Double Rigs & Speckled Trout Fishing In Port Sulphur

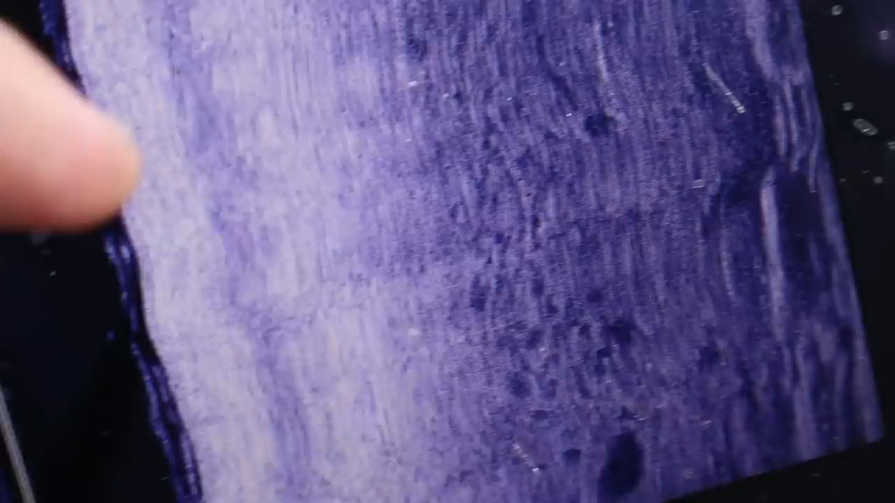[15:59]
those little shadows and whatnot those are all speckled trout they are here